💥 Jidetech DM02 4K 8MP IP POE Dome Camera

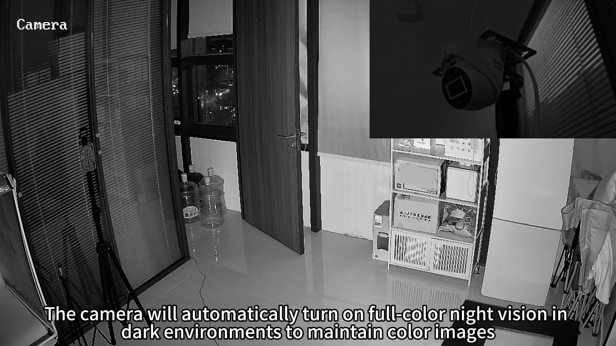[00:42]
The camera will automatically turn on full color night vision in dark environments to maintain color images, providing richer and more natural visual information.